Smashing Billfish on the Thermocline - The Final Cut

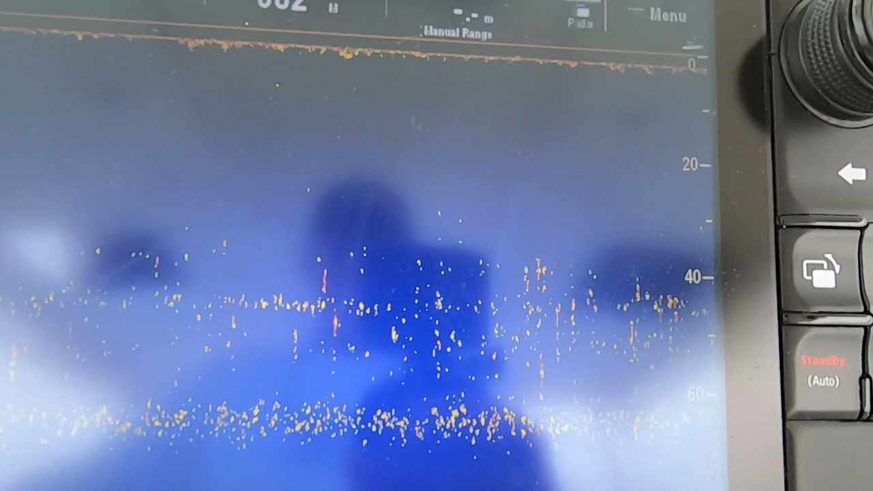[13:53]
see that thermocline reading a little bit stronger, you know, as I'm getting more onto it.
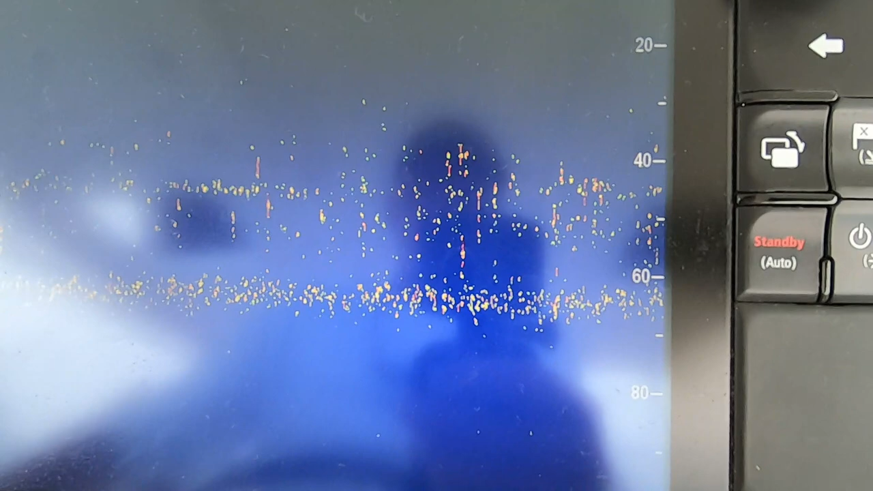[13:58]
It's a very fine little things you've got to look at.
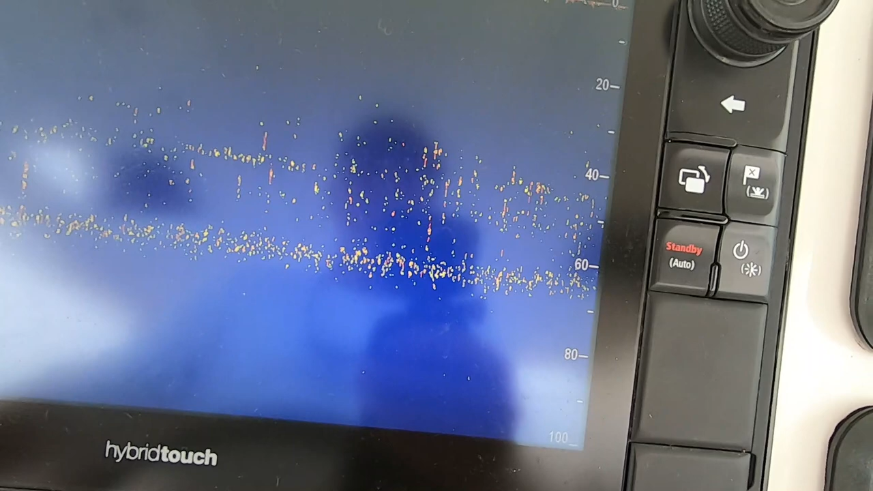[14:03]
It'll look to nothing to the untrained eye, but that's what you're looking at.
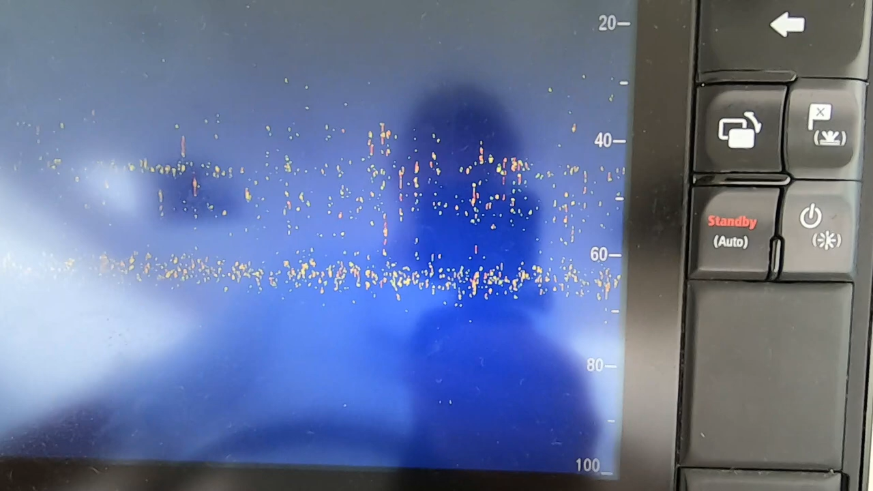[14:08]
That's just as your thermocline, as it gets stronger and stronger as you move more onto it, as you go out to sea.
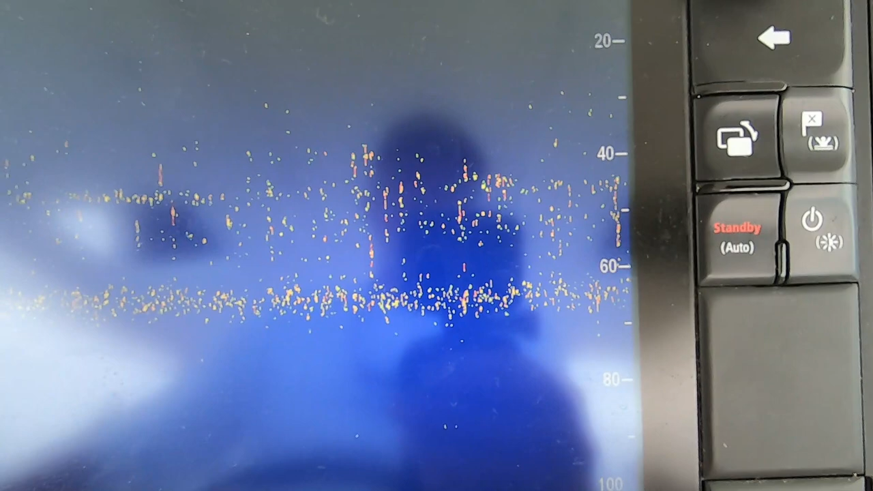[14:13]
So yeah, just working that little edge, just where it stops scratching and where it starts to scratch as you go back on again. That's your edge of your current line, and that's where your plankton is, and that's where your food is. And as you've just seen, that's where the marlin is.
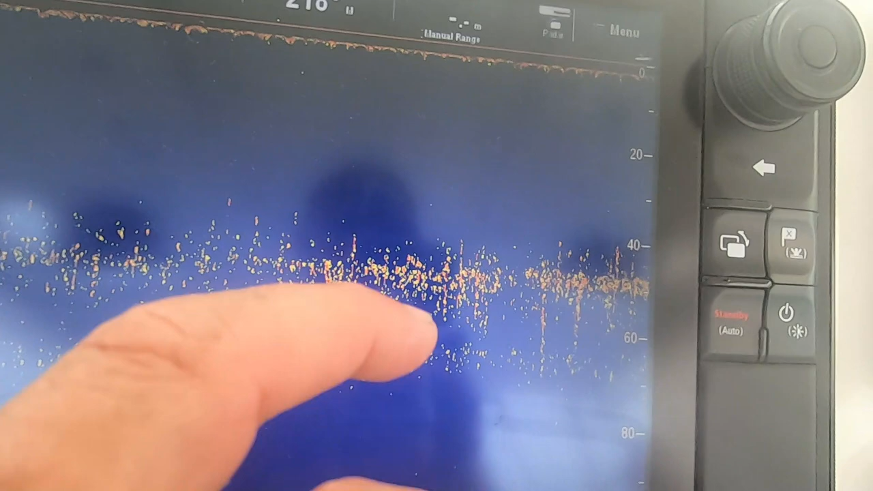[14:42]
And then the bait in the
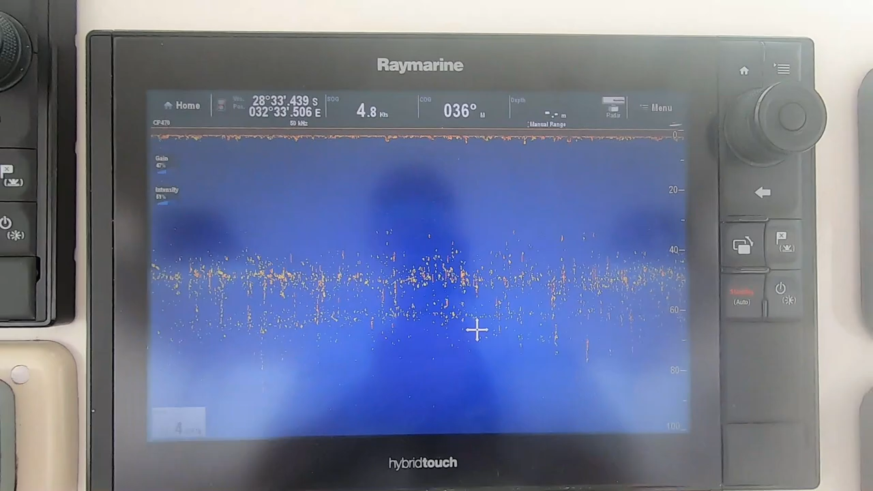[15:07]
On screen: speed 4.8 kn
It's off, you can see on the Thermocline, same stuff, same place.
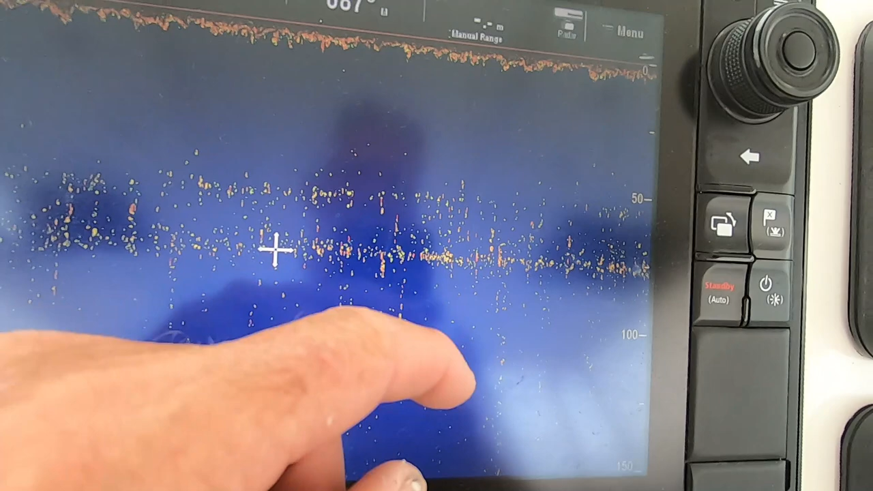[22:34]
And we're working a temperature break between 25.9 and 26.1. Yesterday it was between 26.1 and 26.4.
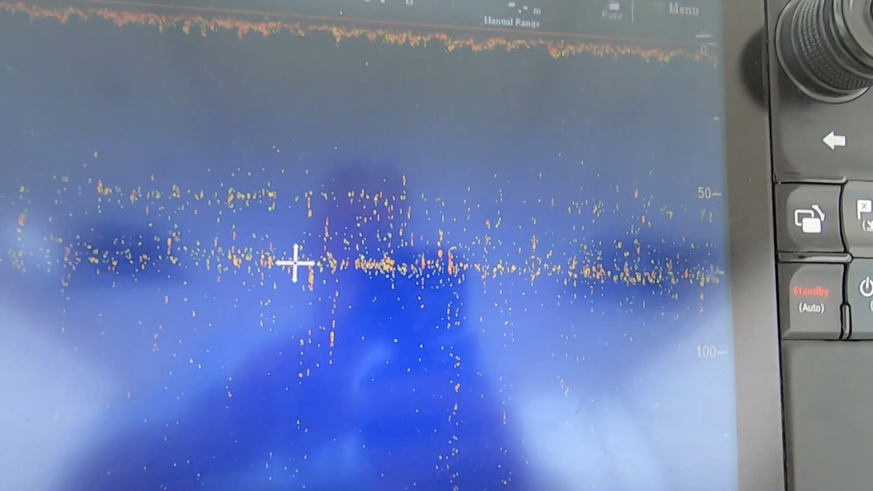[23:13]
This is bait speckling at about sort of 70 meters.
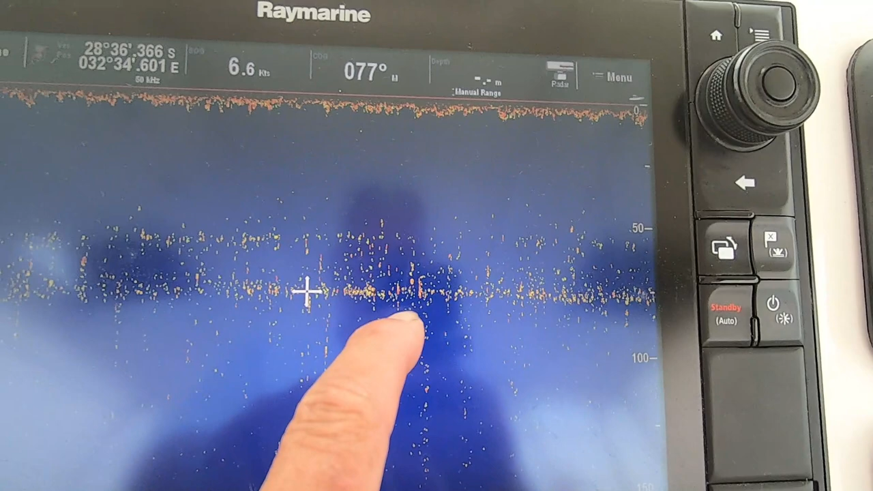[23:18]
On screen: speed 6.6 kn
And as you go in, it goes away, and as you come out, it starts to speckle again.
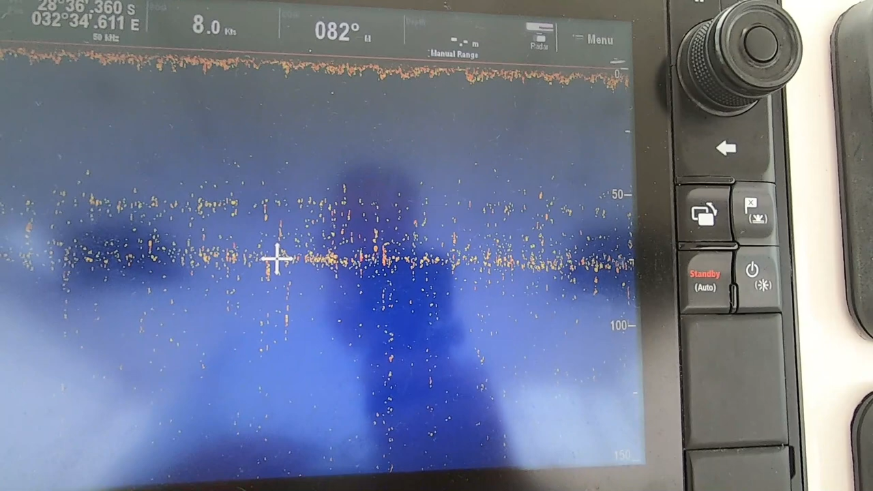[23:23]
On screen: speed 8.0 kn
I'm right on the edge of the thermocline. I'm just waiting for it to step to